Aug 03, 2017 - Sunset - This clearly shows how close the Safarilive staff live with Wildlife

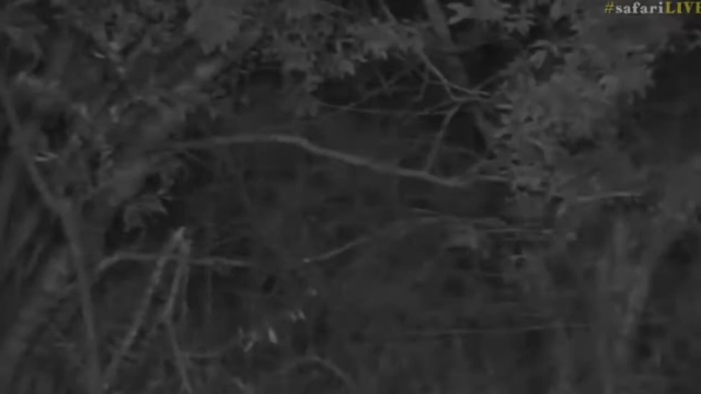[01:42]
Um, so, listen everyone. This lioness is now calling a little bit. Listen, listen to this. Hold up.
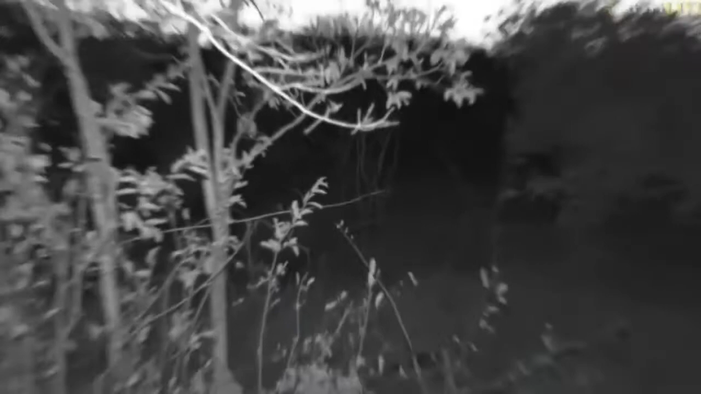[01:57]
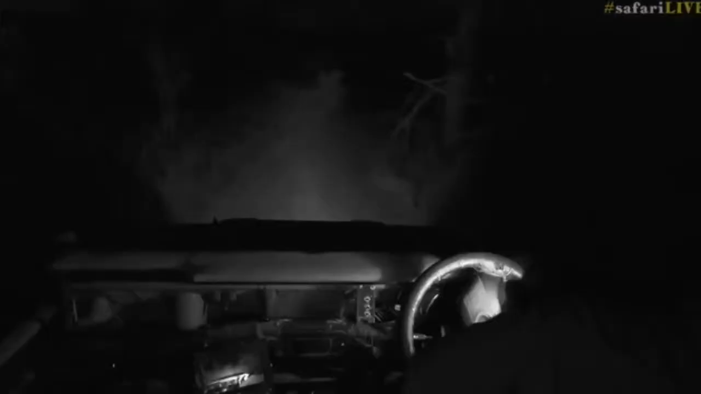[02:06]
And she is exactly going in front of the...